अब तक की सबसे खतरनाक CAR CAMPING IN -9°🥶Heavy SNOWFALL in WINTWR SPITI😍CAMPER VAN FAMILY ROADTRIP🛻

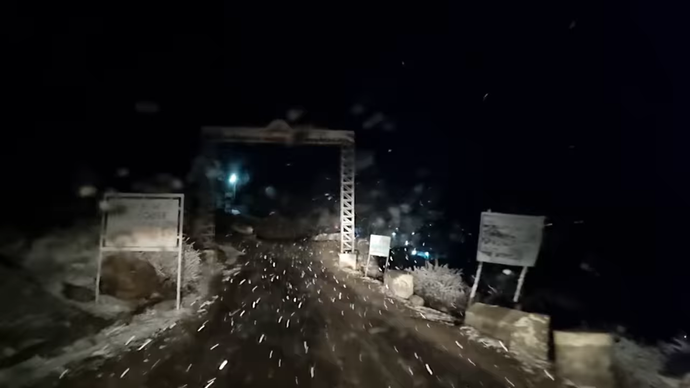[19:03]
इतना कुछ भी नहीं था वाइट वाइट वाइट अब देखिए उपपर आने पर स्नोफोल और तेज हो चुकी है गेड़ भी पूरा वाइट हो चुका है चितकुल का और अभी वजीरिये शाम के साथ शामी बोलेंगे लेकिन अंधेरा हो चुका है वह